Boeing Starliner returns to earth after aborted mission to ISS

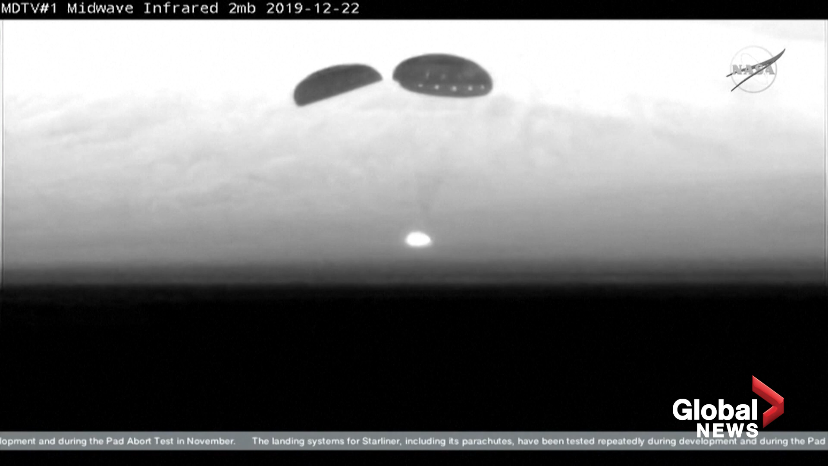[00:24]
And Starliner touches down in the desert in New Mexico.
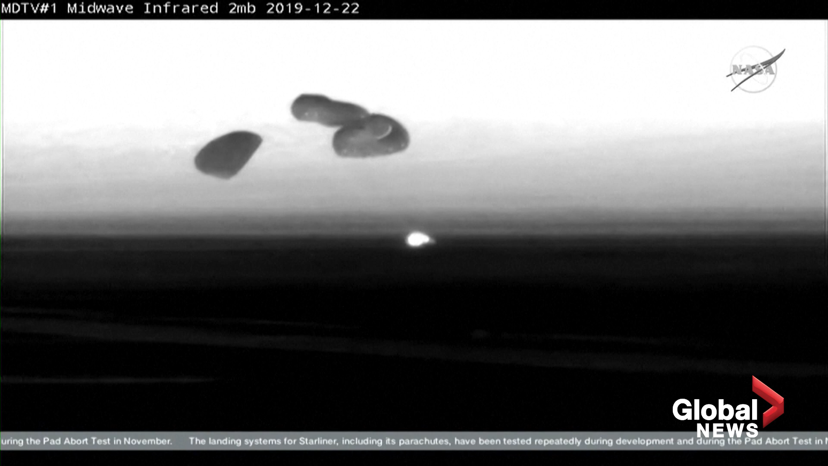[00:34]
An historic landing in white sands, New Mexico concludes the first flight test of Boeing's Starliner spacecraft, the first time an American-made human-rated capsule has landed on land. That took place right at 6.58 a.m.
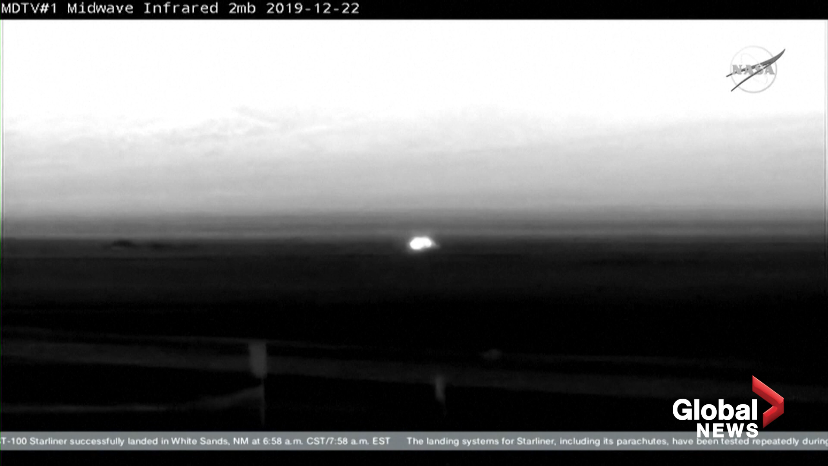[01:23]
That will keep those chutes from pulling Starliner away as the landing recovery team is looking to make their way toward it. Once again, today's landing time was 6.58 a.m. Central Time or 5.58 a.m.